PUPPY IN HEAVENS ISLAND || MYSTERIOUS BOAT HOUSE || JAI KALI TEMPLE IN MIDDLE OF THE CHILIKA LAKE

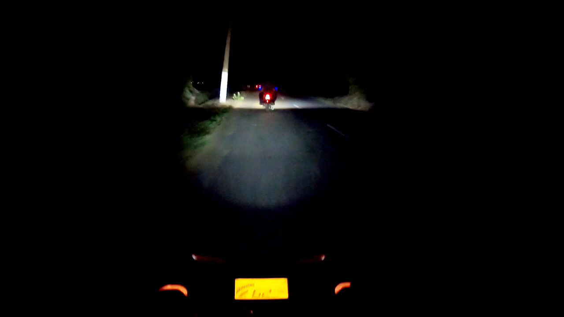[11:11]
गाइस आई डोंट थिंक सो कि अभी रास्ते में कुछ ऐसा कुछ अच्छा मिलेगा क्योंकि हर तरफ यही सब मिल रहा है. देख पा रहे हो, हर रास्ते पे ऐसे घूम रहे हैं ये लोग, जैसे इन्हीं का रास्ता है.
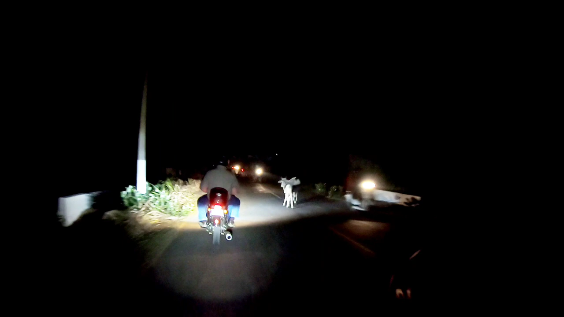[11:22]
मतलब जिस होटल में हम लोग खाना खा रहे थे कुछ देर पहले, तो वहीं पे बताया कि आप लोग यहाँ से जल्दी नहीं पहुँच रहे हो. क्यों?
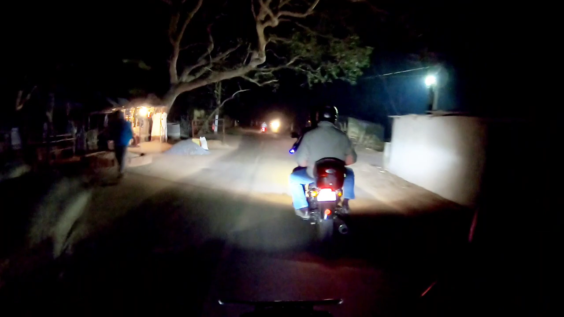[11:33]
अरे रास्ते पे गाय कुत्ते ये सब घूमते रहेंगे. मतलब बोले हाँ, हम लोग सोच रहे थे कोणार्क जाएंगे,